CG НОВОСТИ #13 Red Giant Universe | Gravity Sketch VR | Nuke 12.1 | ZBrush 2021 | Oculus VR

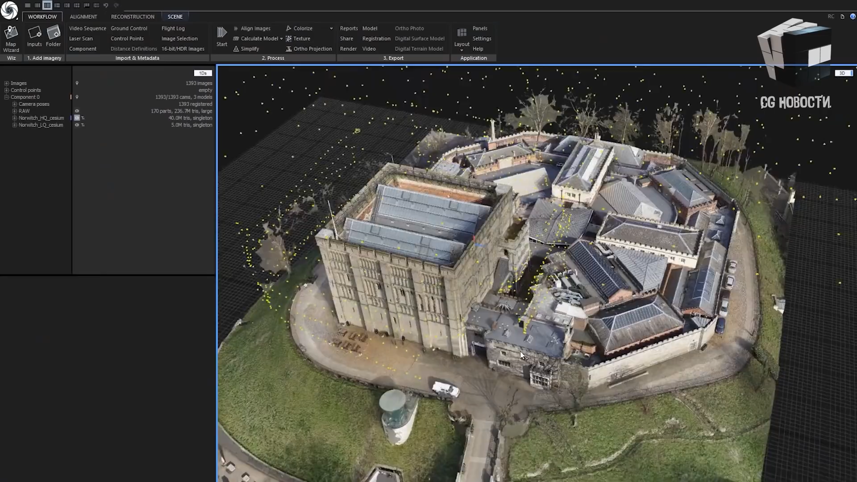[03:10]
Этот софт предназначен в основном для фотограмметрии, а также картографии и обработки данных лазерного сканирования.
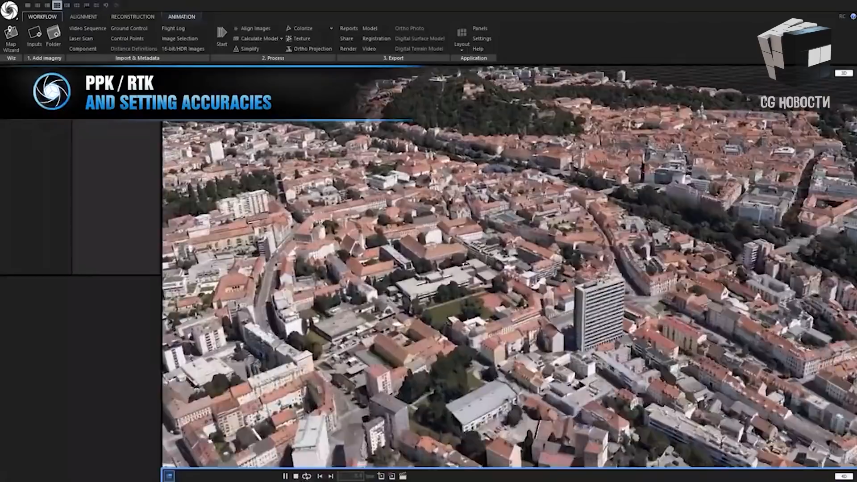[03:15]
Из всех нововведений можно отметить поддержку дронов,
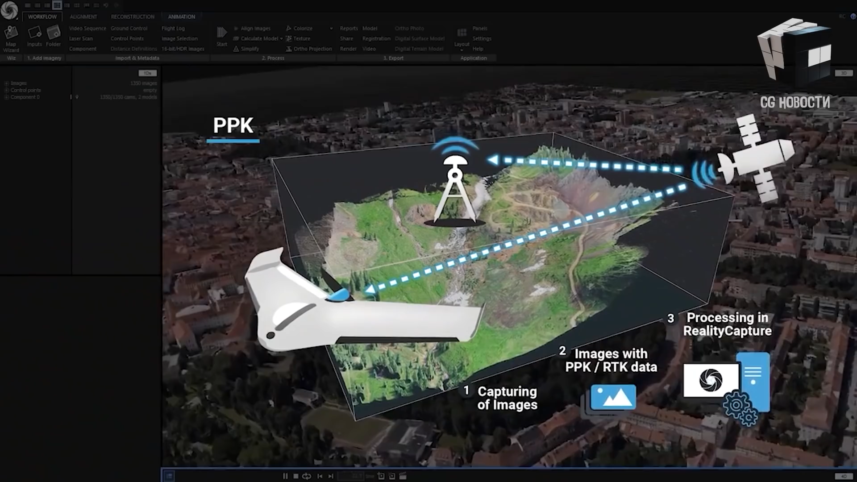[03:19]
ну что значительно ускоряет процесс обработки данных для проверки точности расположения камер на месте съемки.
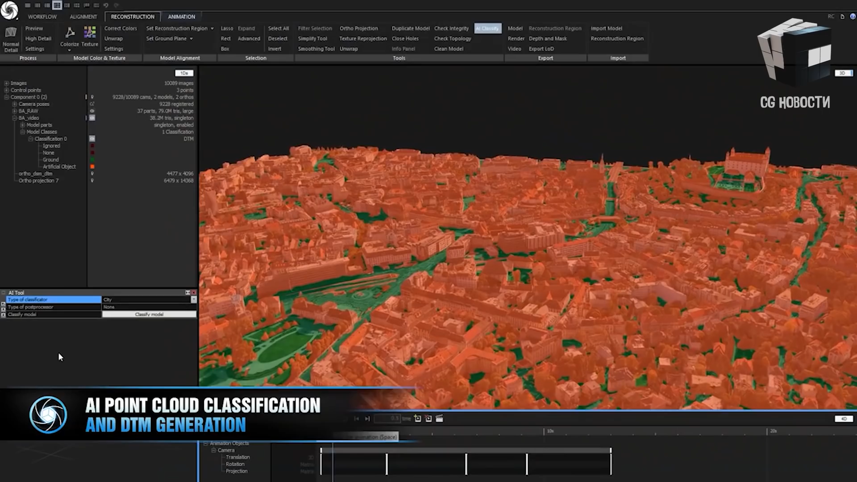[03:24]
Также внедрили новый инструмент AI Reality Capture, с помощью которого программа может отличать голую землю от других объектов и создавать цифровые модели местности.